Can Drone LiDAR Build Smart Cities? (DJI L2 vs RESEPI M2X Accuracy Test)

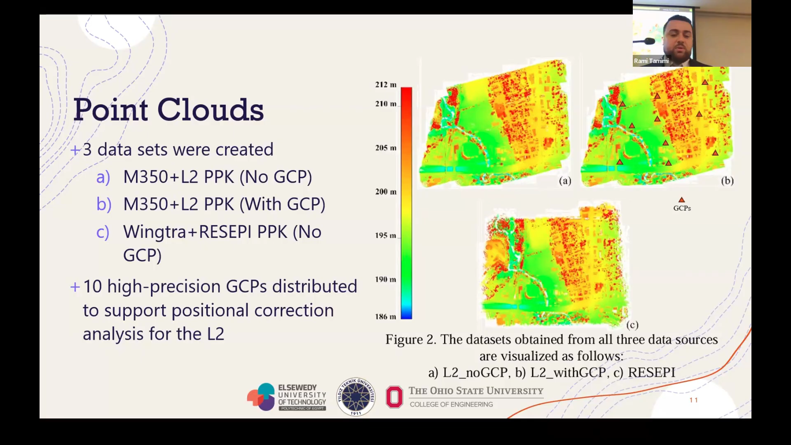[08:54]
Again, this is vertical only. This is not horizontal. There was about 10 of them that we included in the solution when we generated that second version of the L2 data set. And then that third one is the wing chair with the recipe. And so the way we analyzed it is we wanted to take a look at the noise, you know, the change in surfaces. If we were to overlay these point clouds together, would we see shifting?
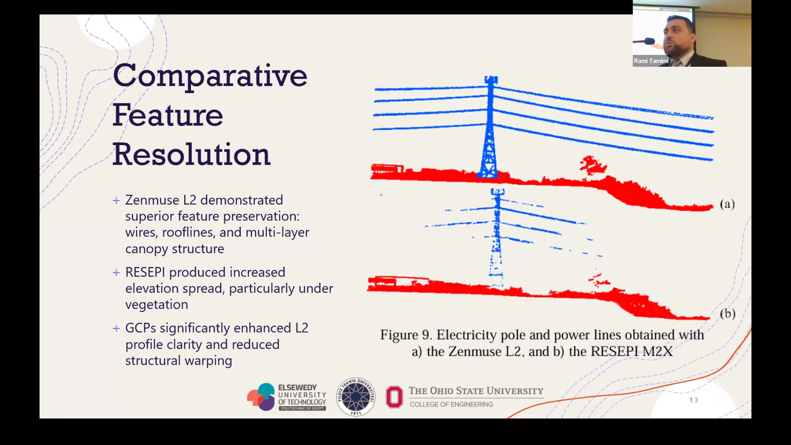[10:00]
Whenever we're doing power line surveys, we'll utilize, you know, UAS LiDAR in order to collect that data, in order to figure out where those lines are exactly. So Recipe struggled with this one, and it wasn't able to capture the fine detail of those power lines. Next, let's look at the forested area. So here we find that L2 and Recipe match in certain areas. Even the non-GCP and the GCP data match pretty good.
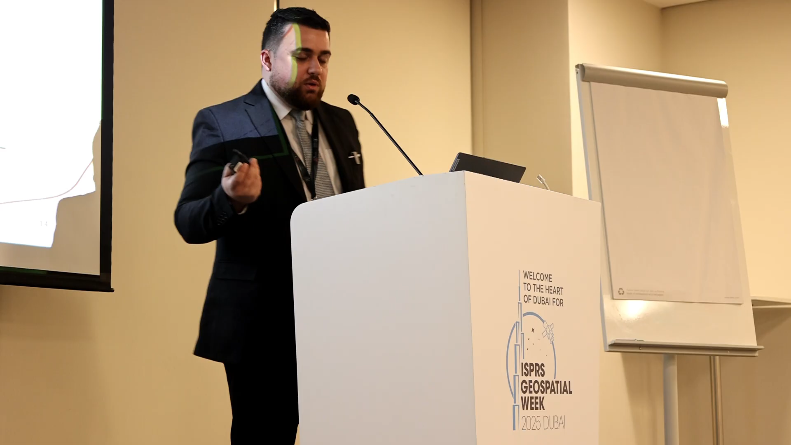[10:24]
My guess is, you know, the calculations between the third and the fifth returns of these sensors came out the same.
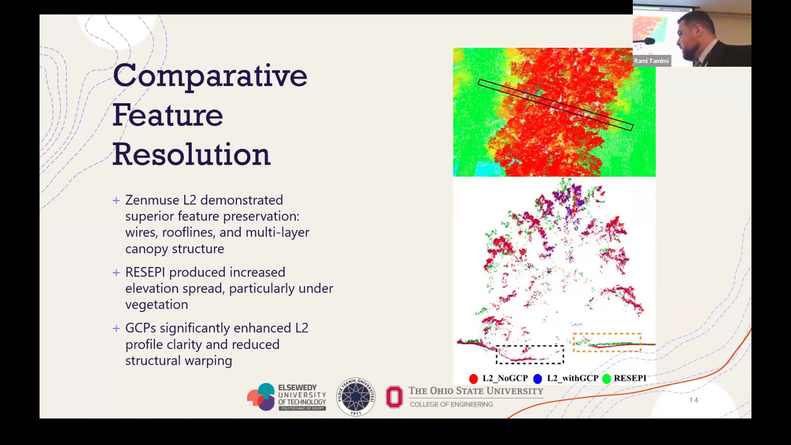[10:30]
But when it came to this area over here, Recipe did come up a bit higher than the L2 did. And the final visual here I want to give you is a rooftop. So this is in the urban area. This is on top of somebody's house.